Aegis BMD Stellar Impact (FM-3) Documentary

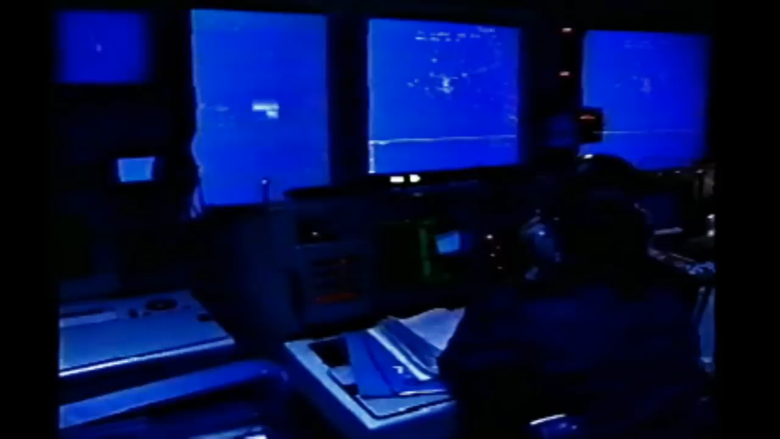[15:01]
Ship's force, using the Aegis Weapon System, sets up a spy radar search sector for the ballistic missile, preparing for target engagement with their SM3 missile.
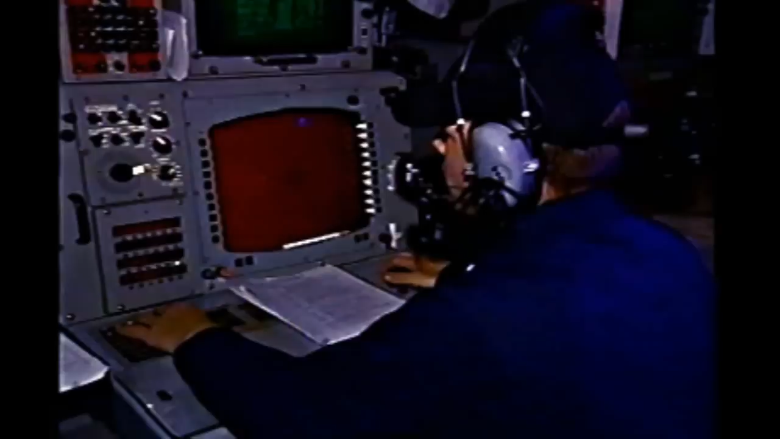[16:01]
while the SPY-1 radar tracks the target before SM3 launch. The Missile System Supervisor, MSS, selects the missile designated for firing. Fifteen-second countdown, fire authorized.
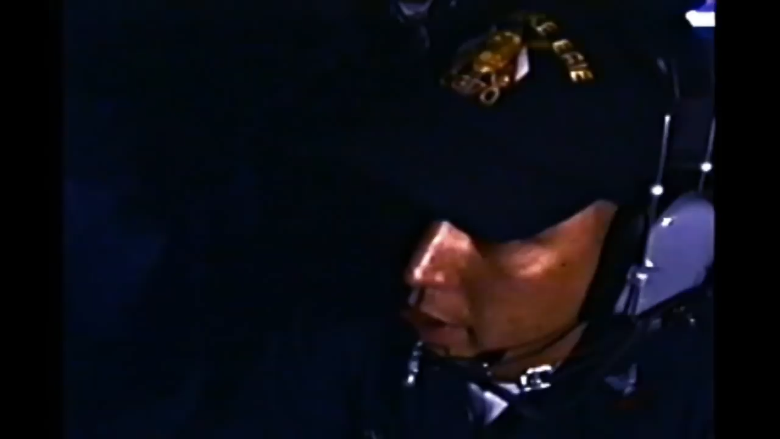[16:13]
Just prior to launch, the SM3 missile is initialized with GPS data, and also position and velocity data for the target and the missile.
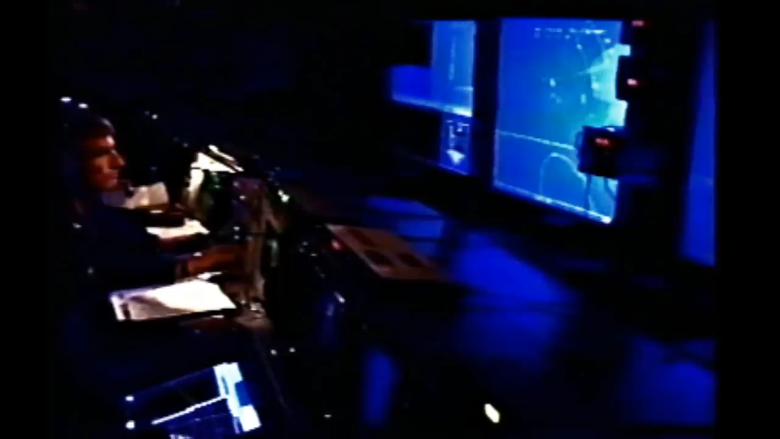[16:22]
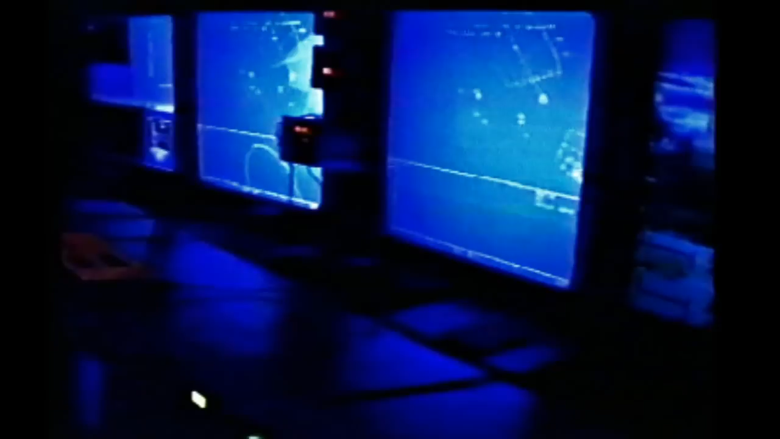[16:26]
Four, three, two, one, mark. Fire authorized.